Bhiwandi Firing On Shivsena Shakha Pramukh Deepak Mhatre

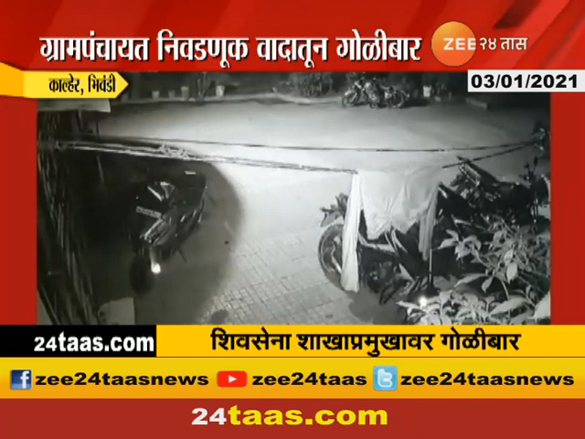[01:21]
एकही गोळी त्यांना लागली नाही, त्यामुळे त्यांचा जीव वाचला. नेमकी घटना कशी घडली हे आपल्याला सीसीटीव्हीमधून दिसतंय.